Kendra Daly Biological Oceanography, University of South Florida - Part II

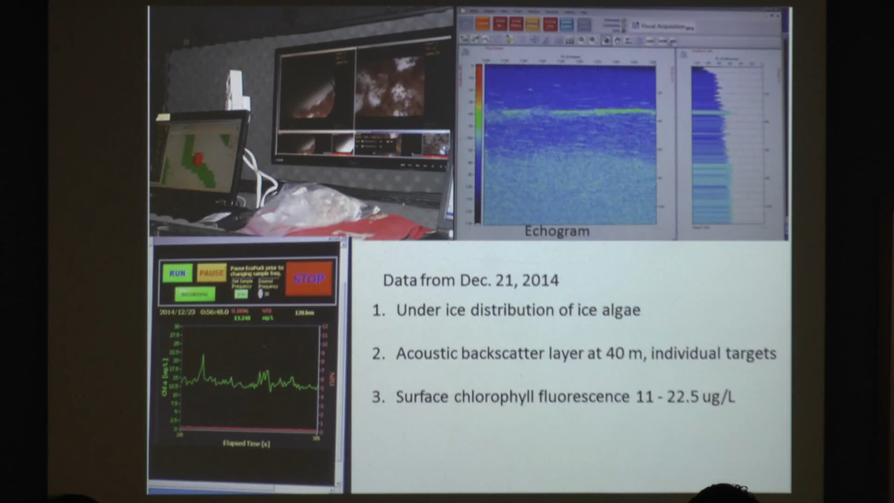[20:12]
And this shows the chlorophyll. The variability of chlorophyll along track. So we saw some large blooms while we were there. And then we also put satellite tags on the predators to track their feeding.